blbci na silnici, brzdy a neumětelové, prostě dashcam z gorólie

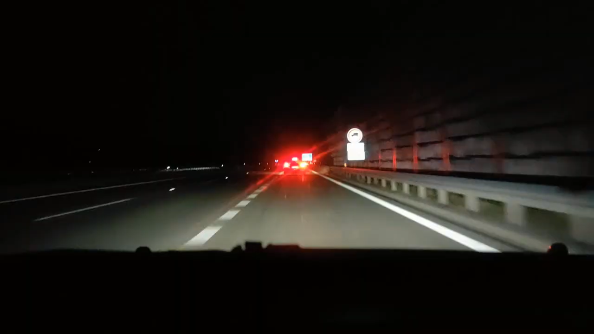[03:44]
Bože můj, podřaďte si vy hovada líný, vole, kručte tím volantem trošku. Ale nemusíte jít 40.
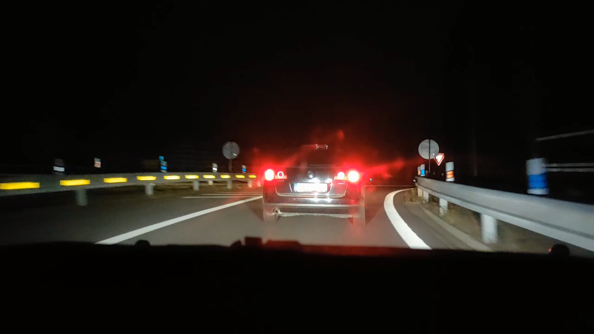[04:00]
No, teď se budete přetahovat s tím blbečkem tadyhle vlevo, ty vole. No. Bože můj!